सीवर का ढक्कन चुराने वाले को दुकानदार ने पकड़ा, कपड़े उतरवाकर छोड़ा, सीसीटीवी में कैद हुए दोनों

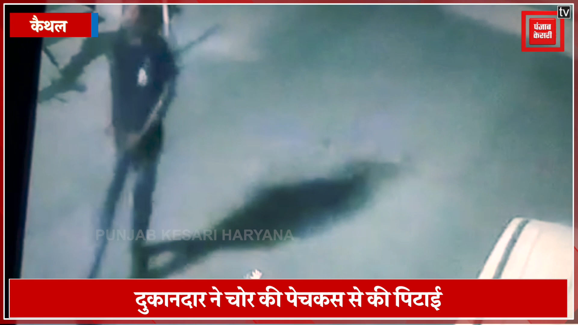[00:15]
है जा एक यूवक्त सीवर के उपर लगे ढखकन को रात के समय चोरी करता दिखाई दे रहा है इस